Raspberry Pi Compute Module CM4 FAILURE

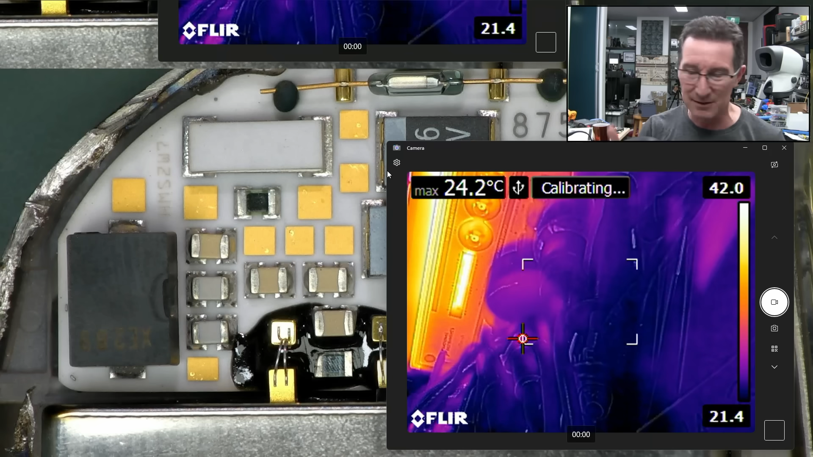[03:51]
On screen: max 24.2°C
uh-huh I'll get out the FLIR thermal camera you can see I've got my FLIR thermal camera ready to go my secondary one over here bit the dust so, yeah it's, the front panel's missing off it but this doesn't work for some reason it can't operate as a used to operate as a camera now it doesn't so,
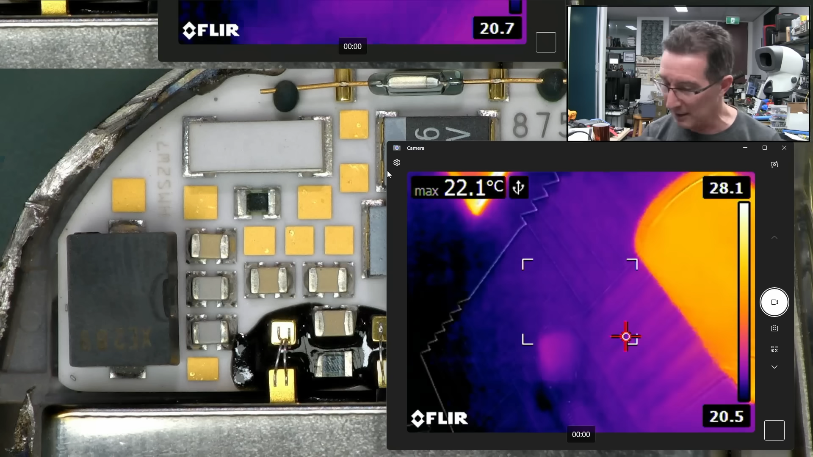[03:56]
On screen: max 22.1°C
I've got my little handheld jobby here and we can see the temperatures on this now, I was going to shoot a video on this and all, and it was drawing,
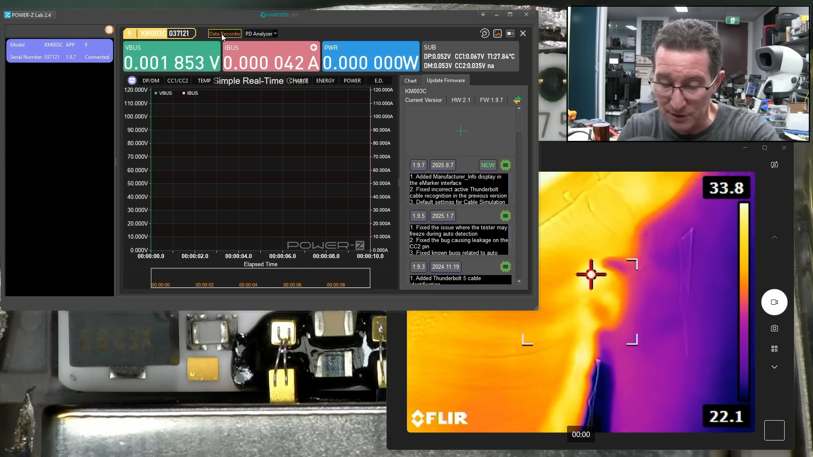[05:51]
any at all so I think it's running so let me actually plug this thing in and we're getting a live read in there uh, on the voltage right so I'll plug it in and boom it's on 5 volts 6.5 watts 6.5 watts it's doing it it's doing
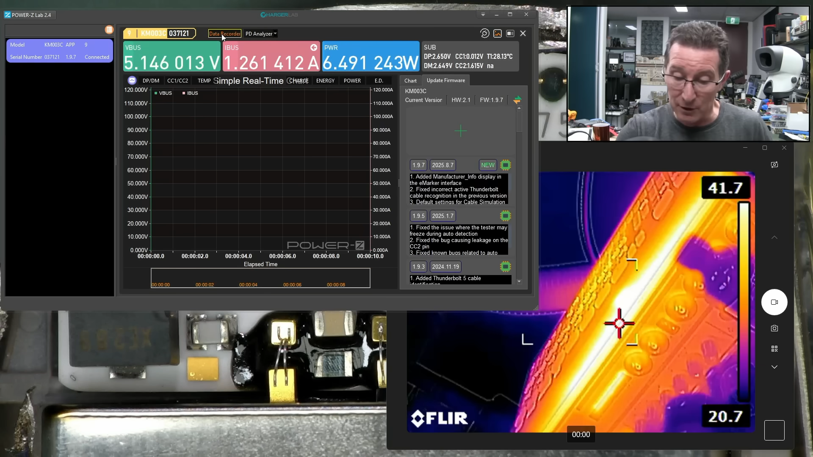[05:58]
it it's doing something let me get my thermal camera back out uh, sorry yeah the graph's not updating ah, bugger okay it's still drawing 6 watts where is the 6 watts coming from? it's coming from as you can see the ethernet chip up there is at 70 degrees and the DC to DC converter is at 82 no, 73 or 83 um anyway yeah both of those the DC to DC converter and the ethernet chip are too hot to touch and this is the processor here where
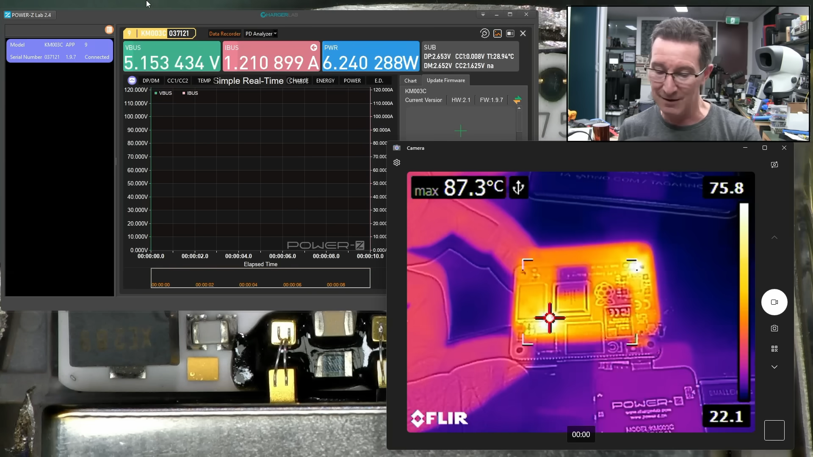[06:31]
On screen: max 87.3°C
my finger is there pointing to that so there you go that is oh, better disconnect that now so those things were too hot to
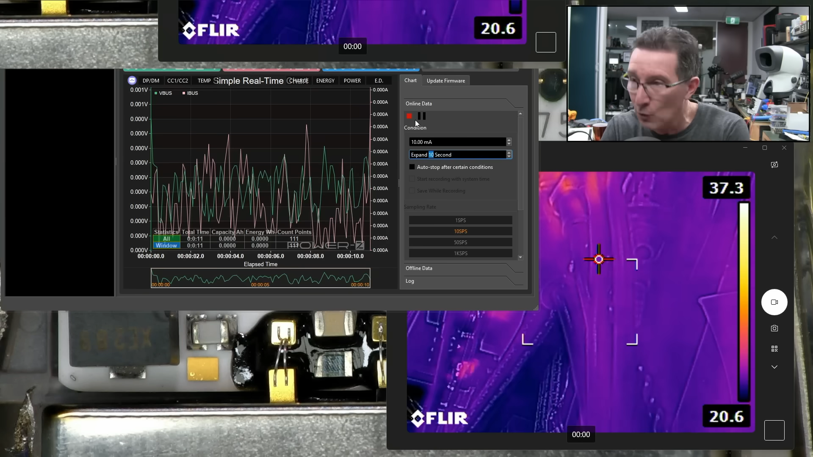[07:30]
here we go I figured out how to get the chart I had to actually go into uh on mode there right so that's just right down in the noise it will actually auto scale so sorry you can't um do this other camera at the same time switch this I'm now going to turn it on apply power there you go 5.1 volts 6.3 watts there you go it's jumped up it's just very consistent very consistent power draw there there's no like the processor is not running trust me if I plug in a HDMI into this I get absolutely nothing out there is something grossly wrong with that ethernet chip it has failed it has kamigatza and yeah that is just that's very consistent
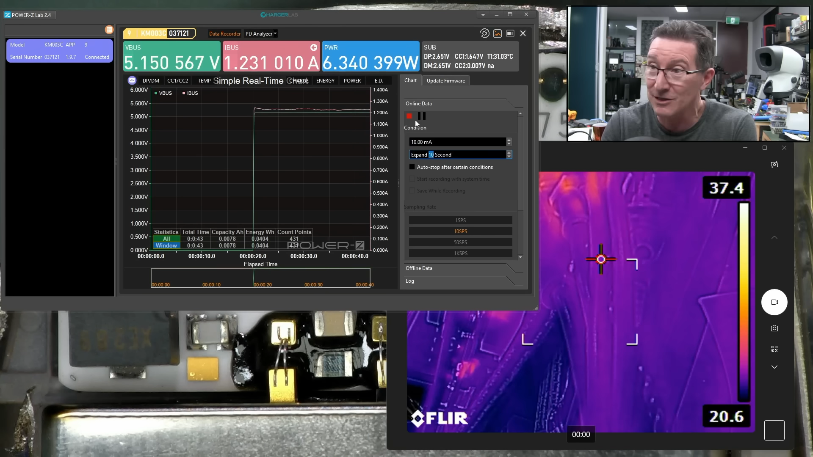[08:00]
there that is completely kamigatza and even after I turn the power off you can still see it's all it's all hot granted the processor might be look cool because it's a metal can so the emissivity is different on that metal can I'd have to put some black tape on top of that but trust me the processor like barely gets warm drawing 6 watts at the moment and I've got my finger on that processor
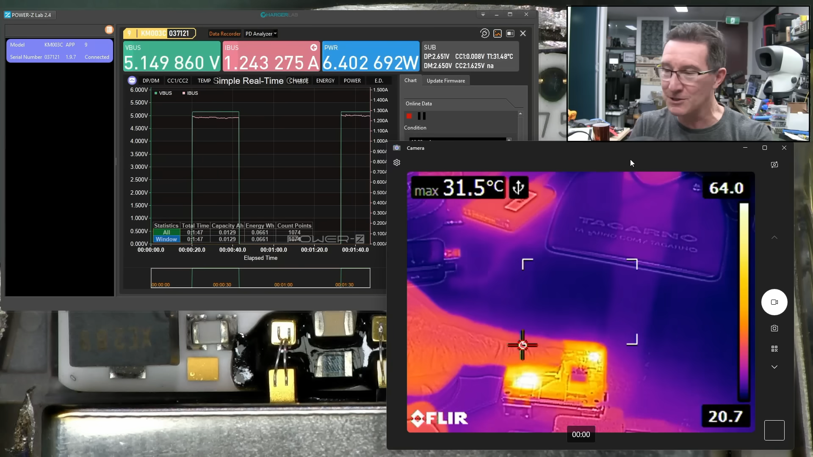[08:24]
On screen: max 31.5°C
chip and I can tell you it's it's getting a bit warm now it's probably at 40 degrees something like that for the processor but you kind of expect that right oh no no actually the processor's getting processor's getting a bit Ernie-Burnie now processor's getting Ernie-Burnie hang on
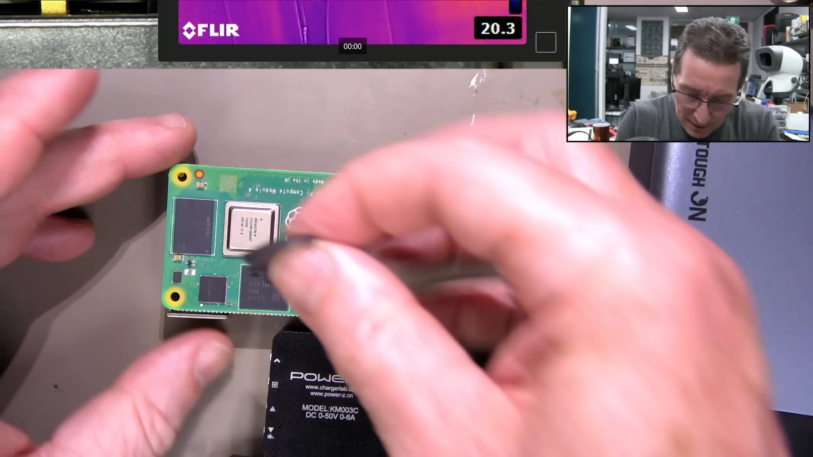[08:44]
whoa okay so what I'm going to do is put some black electrical tape on top of that not the greatest heat transfer but it means that we'll get a proper emissivity of that because the thermal camera has to be set up to an emissivity
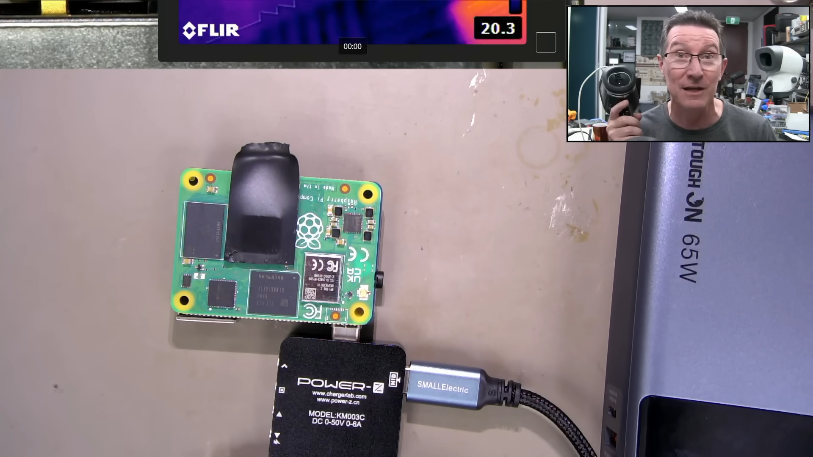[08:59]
figure and those bright shiny metal cans are not it so yeah so let's
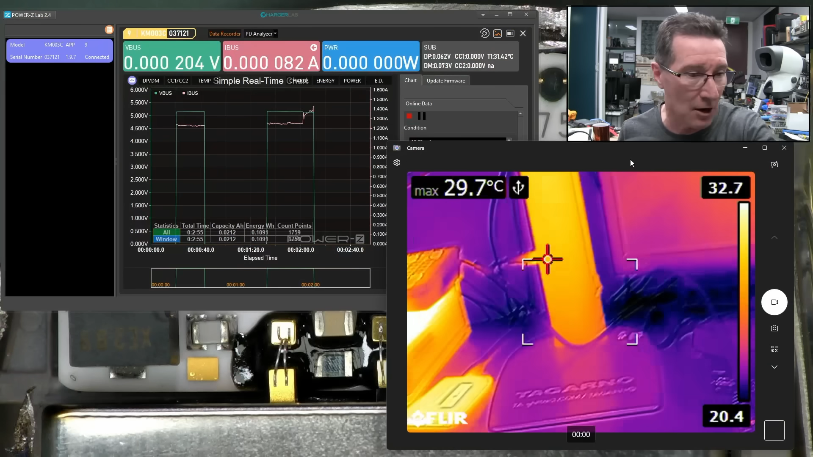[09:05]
On screen: max 29.7°C
go back to here and let's try that again shall we but of course the board is dead because that ethernet chip should not be getting to is the hottest chip on the board oh sorry no that's it no the hottest chip 101 degrees the DC to DC converter so down here now 70 errr
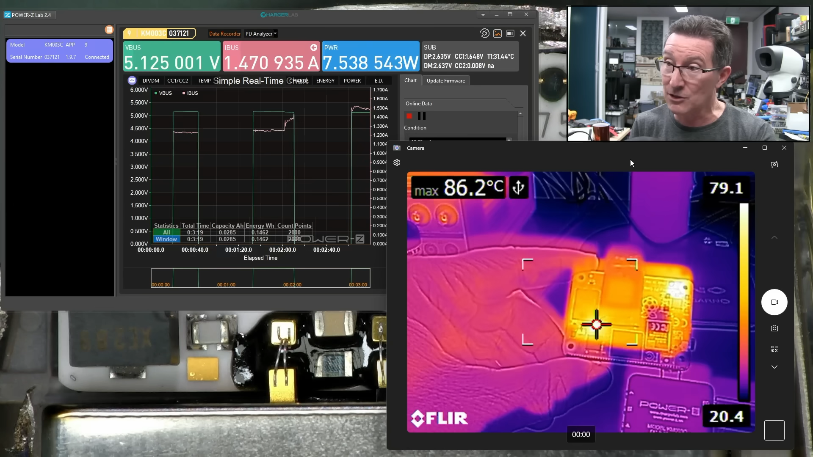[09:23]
On screen: max 86.2°C
sorry errr what is it well the max is no 79 why is it saying 100 max 109 and the errr 90 is the ethernet chip and and you
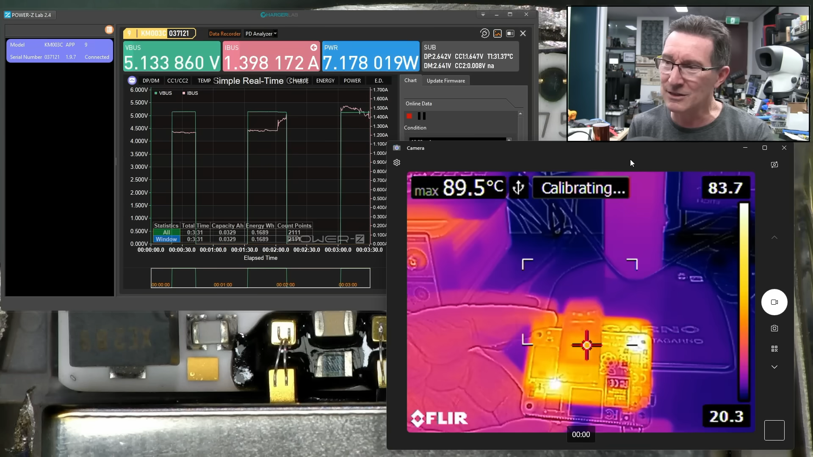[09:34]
On screen: max 89.5°C
can see that the processor's not really getting any higher than any of the surrounding stuff I can still keep my finger on that um oh no no it's getting pretty hot now
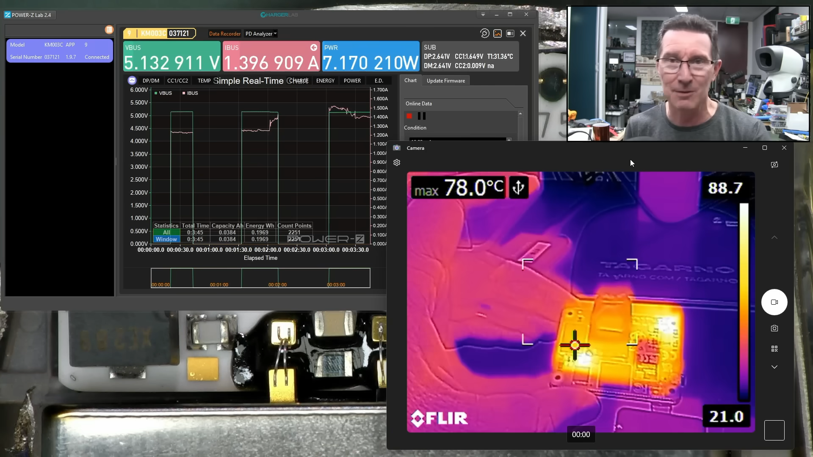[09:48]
On screen: max 78.0°C
but still not as hot as the ethernet chip the ethernet chip should not get that hot 7.2 watts 7.2 watts this is nuts so there you have it I just wanted to show you